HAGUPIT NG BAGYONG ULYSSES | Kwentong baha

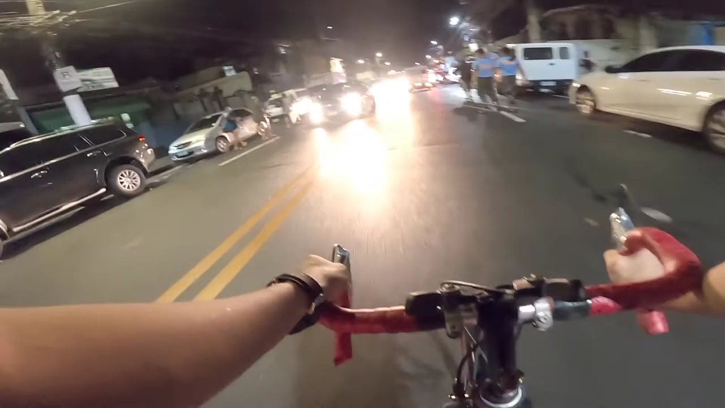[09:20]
Diyan, pagpunta ko doon, nakita ko kung gano'ng kahirap, gano'ng kaputik. Okay, ito na yung ano, putik na masyado.
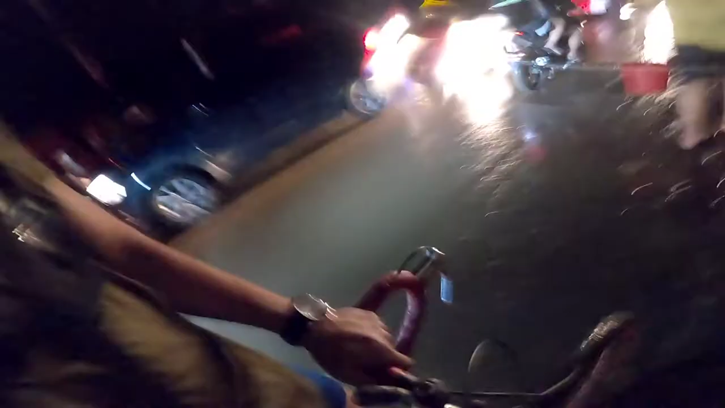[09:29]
Pagpunta ko doon, humupa naman na yung baha.
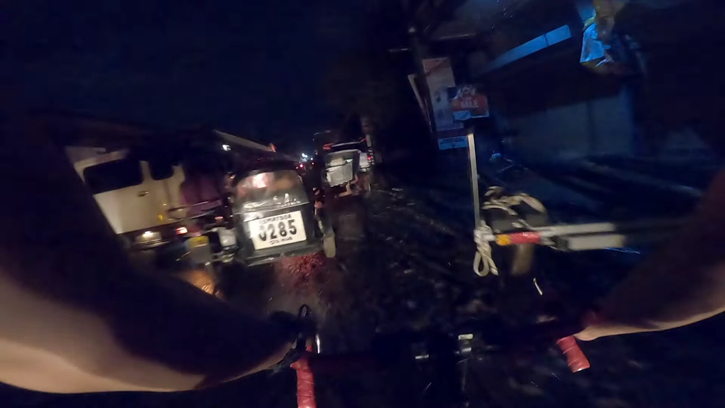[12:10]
Dapat pupunta pa ako ng San Mateo para i-check pa yung isa namin kamag-anak dun. Nag-decide ako na umuwi na lang kasi delikado rin talaga. Kasi walang ilaw, gabi na ako pumunta.